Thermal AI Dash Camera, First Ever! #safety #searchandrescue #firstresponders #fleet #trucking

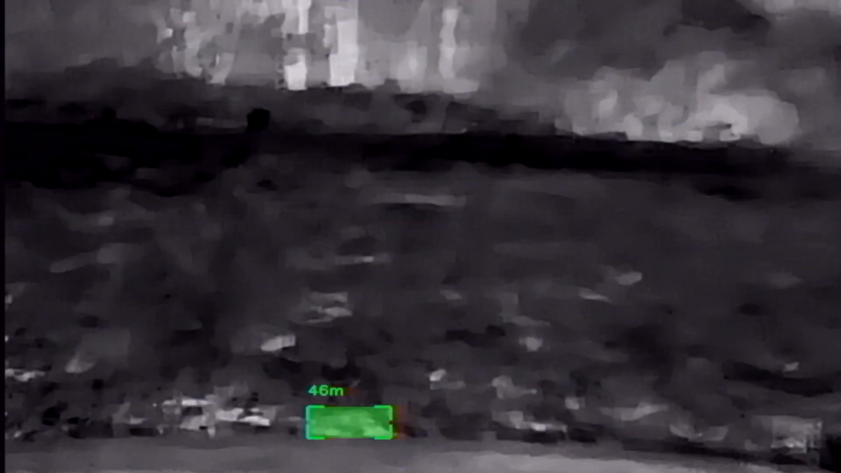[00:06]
Hey everybody, welcome back to Live Free and Tool, and my name is Brent,
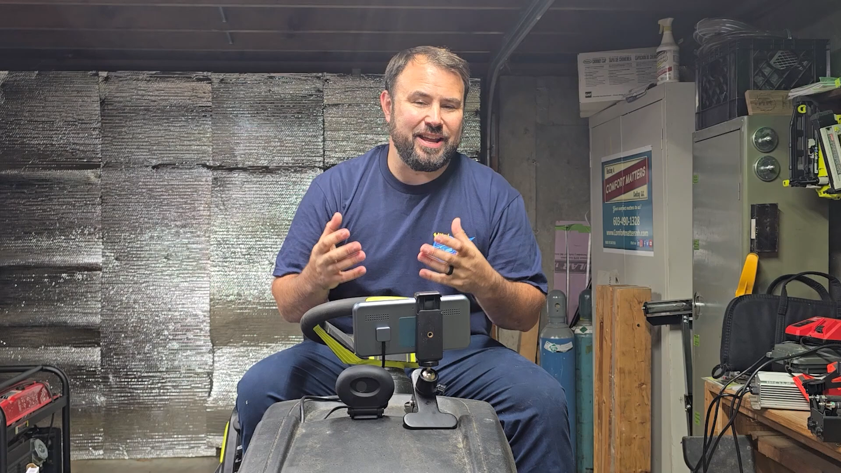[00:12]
and on this channel we review technology and tools and just about everything that has to do with getting stuff done. And today I am super happy to announce that we are looking at the world's first AI-powered thermal imaging dash cam,
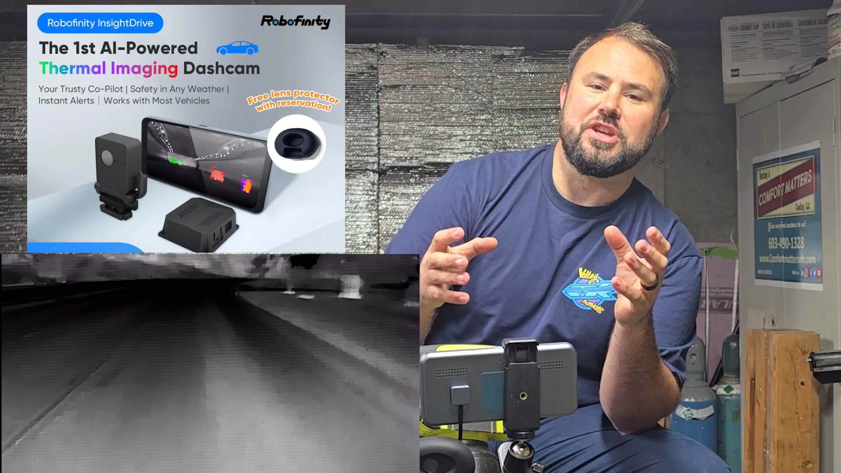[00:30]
and yes, you actually heard that correctly, and you're seeing it right here, camera, and this is the monitor.
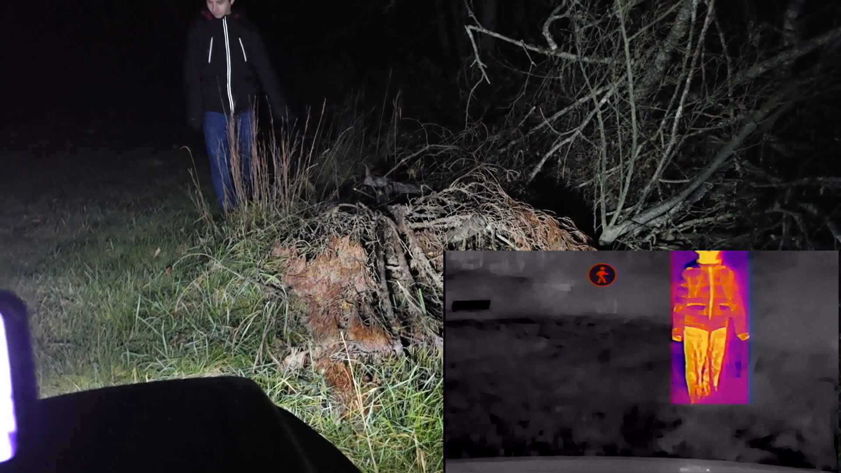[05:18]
So, you can see that was really good. That picked him up there. So, wow, that was actually great.
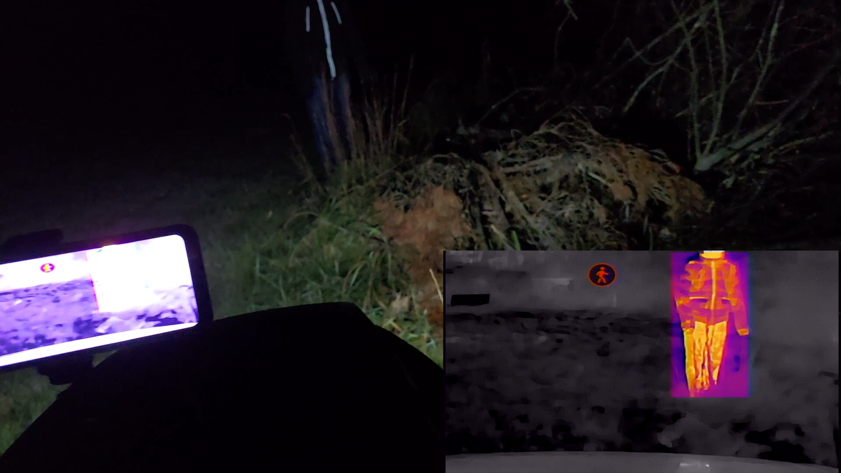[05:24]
So, another thing I wanted to test is driving with a pedestrian walking.
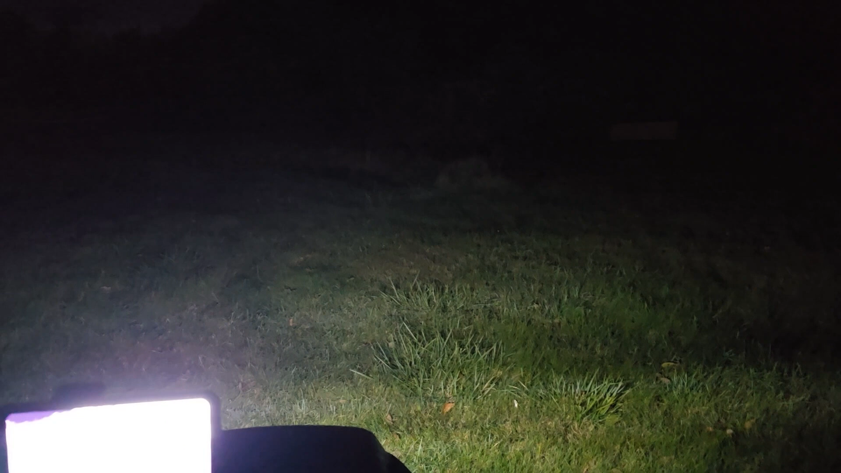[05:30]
I have the thermal camera, but it's still, like, super hard to see, so we're going to just continue walking.
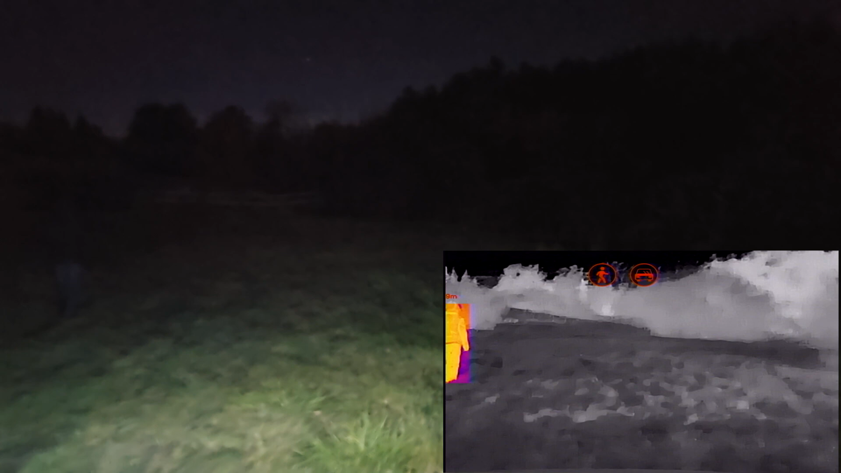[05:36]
There we go. We already have a target right through here.
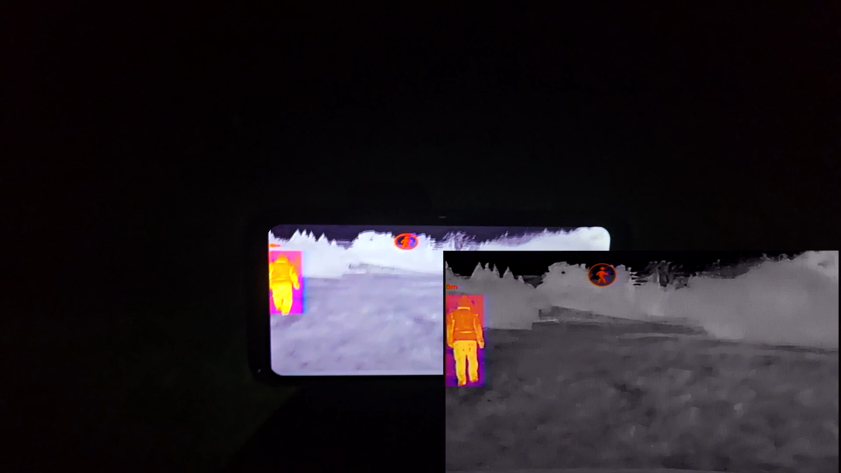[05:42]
So, if I need to pass safely or go through there, it's already identified it was a person, and, you know, they're back in.
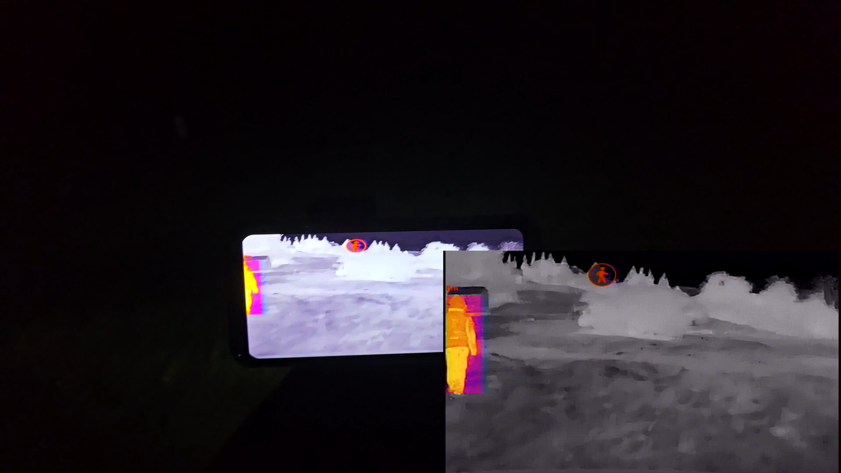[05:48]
So, this is really good. You can identify where they're at, and if you need to pass them, you can safely.
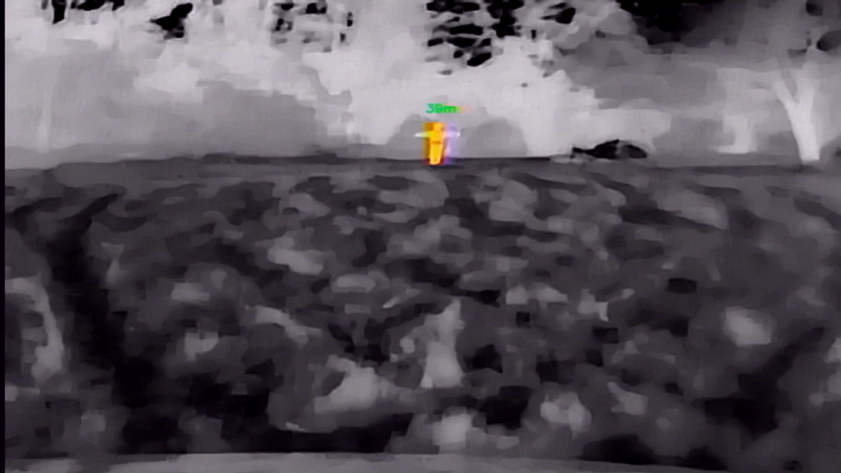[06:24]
Okay, you can see he's waving his hands. You can see it really well here, but let's take a ride to see how far it takes us to get there.
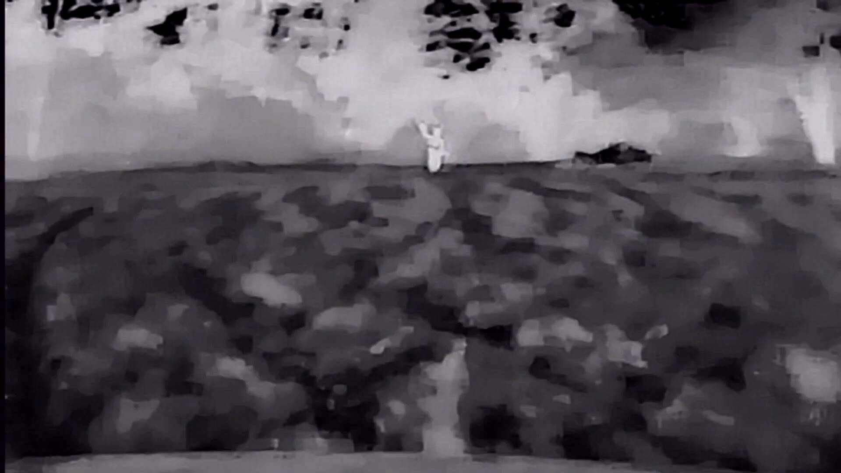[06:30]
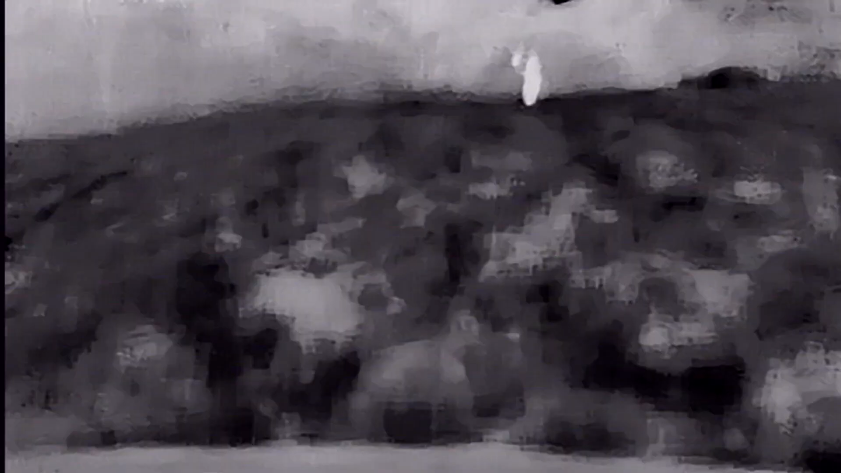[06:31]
That's at least probably 200 feet right through here, but...
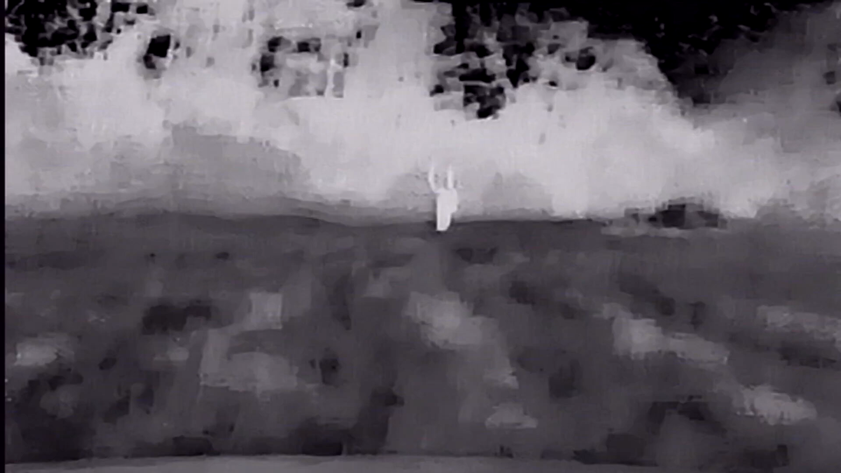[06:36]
Let's see. Let's see.
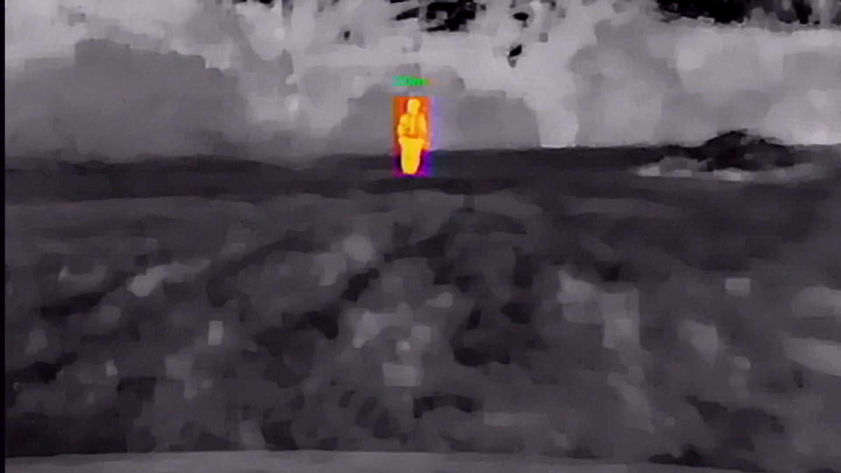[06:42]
Does it give us a meter reading through here? It does.
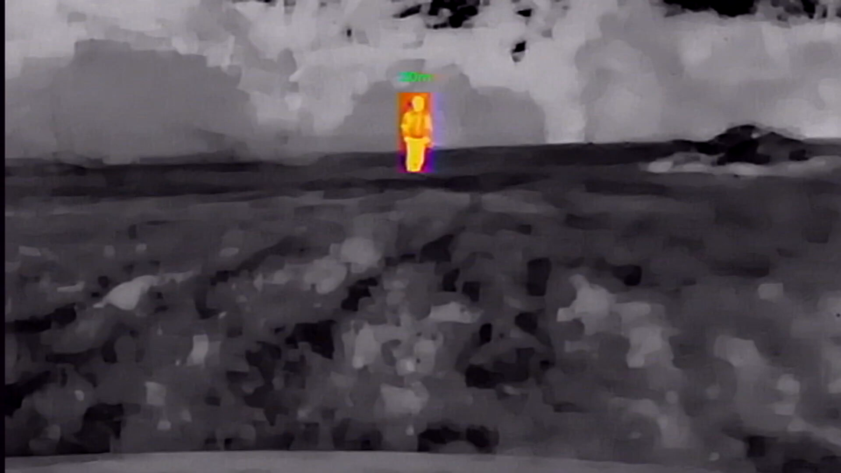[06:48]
It's really hard to see, so let's get a little closer.